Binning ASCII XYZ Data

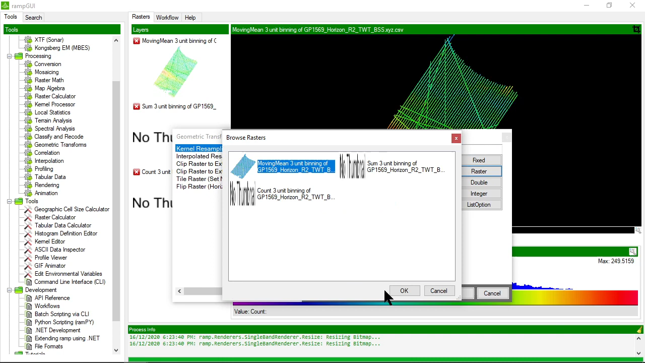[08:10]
I'm going to choose the input which is that one I'm going to say you know what let's do let's create a raster that has an output cell size of 25 meters and let's try to pull in to that cell anything that's within 51 cells or a 51 cell kernel from the central position of the center of the new output cell. So that means that it's going to use plus
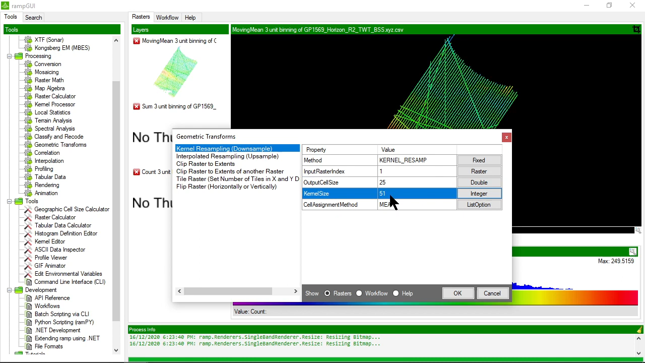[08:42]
25 and minus 25 cells in each direction on the input raster. It's going to mean those and create the resultant
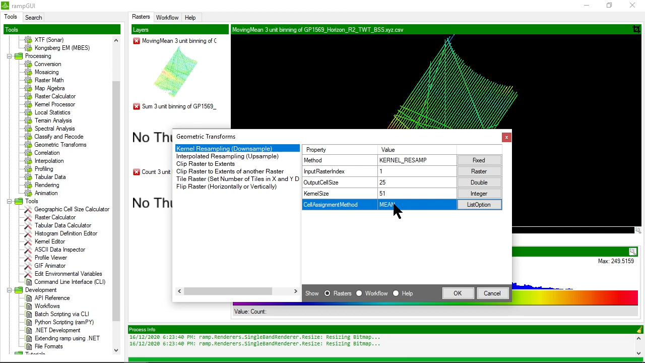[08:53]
value for the output cell size of 25 meters. Let's allow that to run
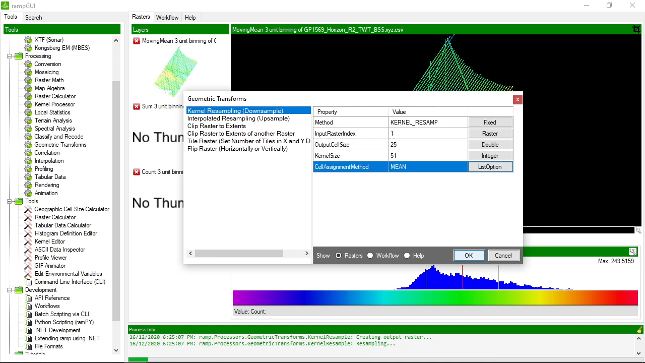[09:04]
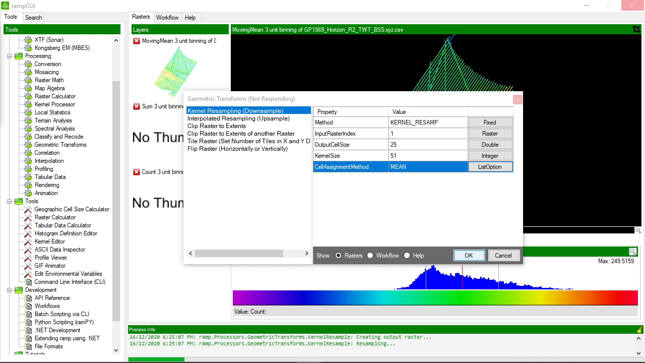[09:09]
okay so let's have a look at it let's render it yeah that's a bit better now now we have something that is